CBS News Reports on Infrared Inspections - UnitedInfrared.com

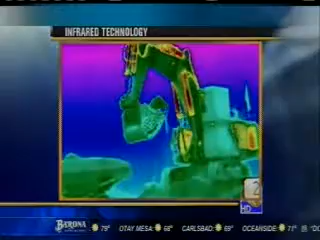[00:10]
Tonight, Jeff Zevli shows us a business in Bonsol that's growing global, going global by providing new solutions to old problems.
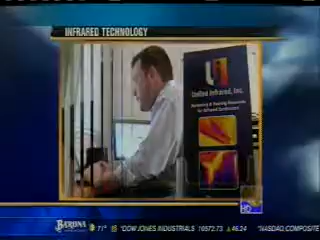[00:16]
This little camera can do big things because the applications are endless.
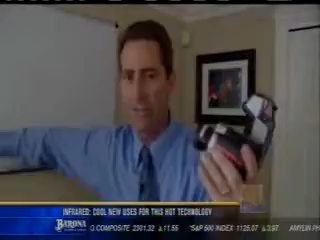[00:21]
Want to take a look inside my head? Not a problem. Want to take a look at my hand print on the wall? Not a problem.
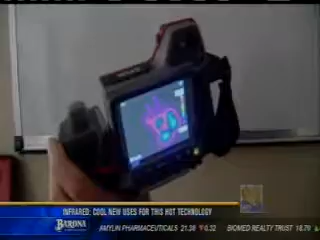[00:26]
What I do is I take the thermal camera and you're going to see the effects. For thermographer Peter Hopkins, seeing is believing.
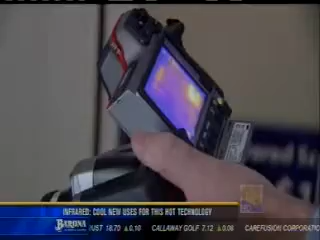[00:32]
Right now a very hot topic is energy.
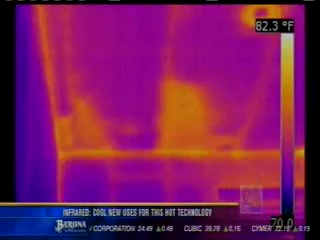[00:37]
On screen: scale top 82.3°F
Without ripping the drywall out of your home, Peter can tell you where you're missing insulation and exactly where your pipes are leaking water.
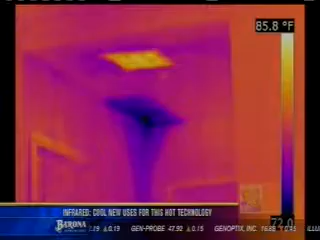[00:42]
On screen: scale top 85.8°F
We were able to watch water move and that was the biggest thing.
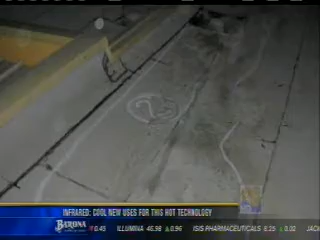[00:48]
If your roof is leaking, Peter can locate the problem area so you don't have to rip off thousands of shingles.
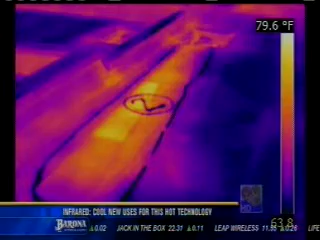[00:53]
On screen: scale top 79.6°F
If you can map where the moisture is, you only have to repair that. Even scanning your electrical box could prevent a house fire.
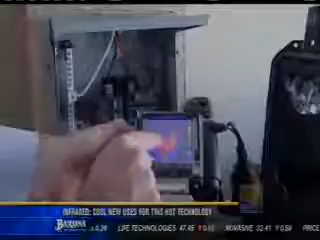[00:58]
This is typical of what would be an overload.
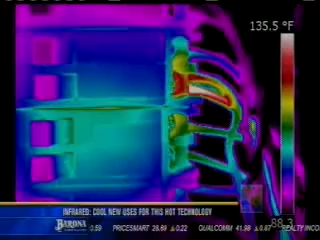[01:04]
On screen: scale top 135.5°F
We'll see a hot wire connection coming in just like this. What is your name, sir? Peter's Bonsol business is expanding by the day.
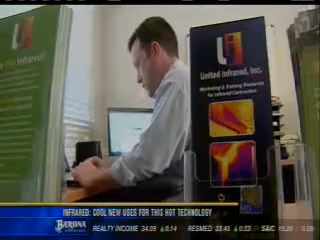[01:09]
In fact, he's gone from houses to horses.
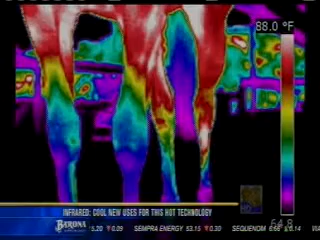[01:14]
On screen: scale top 88.0°F
You'll see anything from fractures, nerve, muscle.
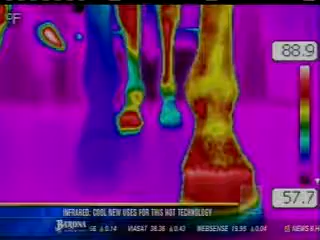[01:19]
X-rays show bones, but infrared reveals soft tissue. And in 2007,
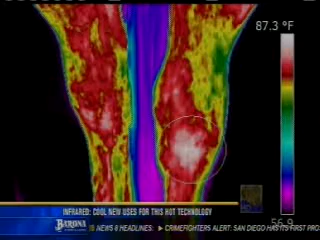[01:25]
On screen: scale top 87.3°F
Peter detected a leg fracture in the very first horse he scanned, a race horse by the name of California Flag.
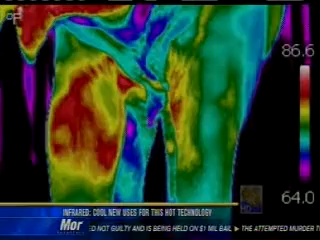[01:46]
After detecting that tendon injury, the phone calls started pouring in. They just called me last week to ask me to look at a zebra.
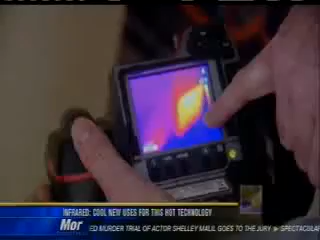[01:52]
Five years ago, a camera like this would have cost you $20,000. Today, they start at two grand.